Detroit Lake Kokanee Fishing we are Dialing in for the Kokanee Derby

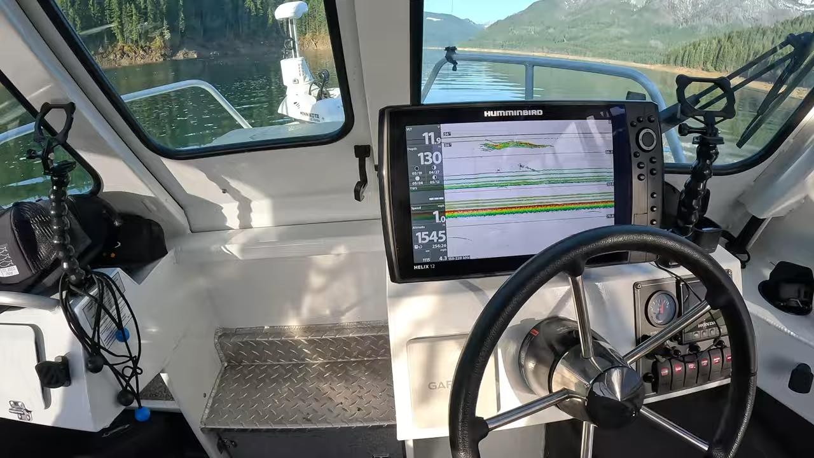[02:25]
Look at that. I'll tell you exactly where it's at right now.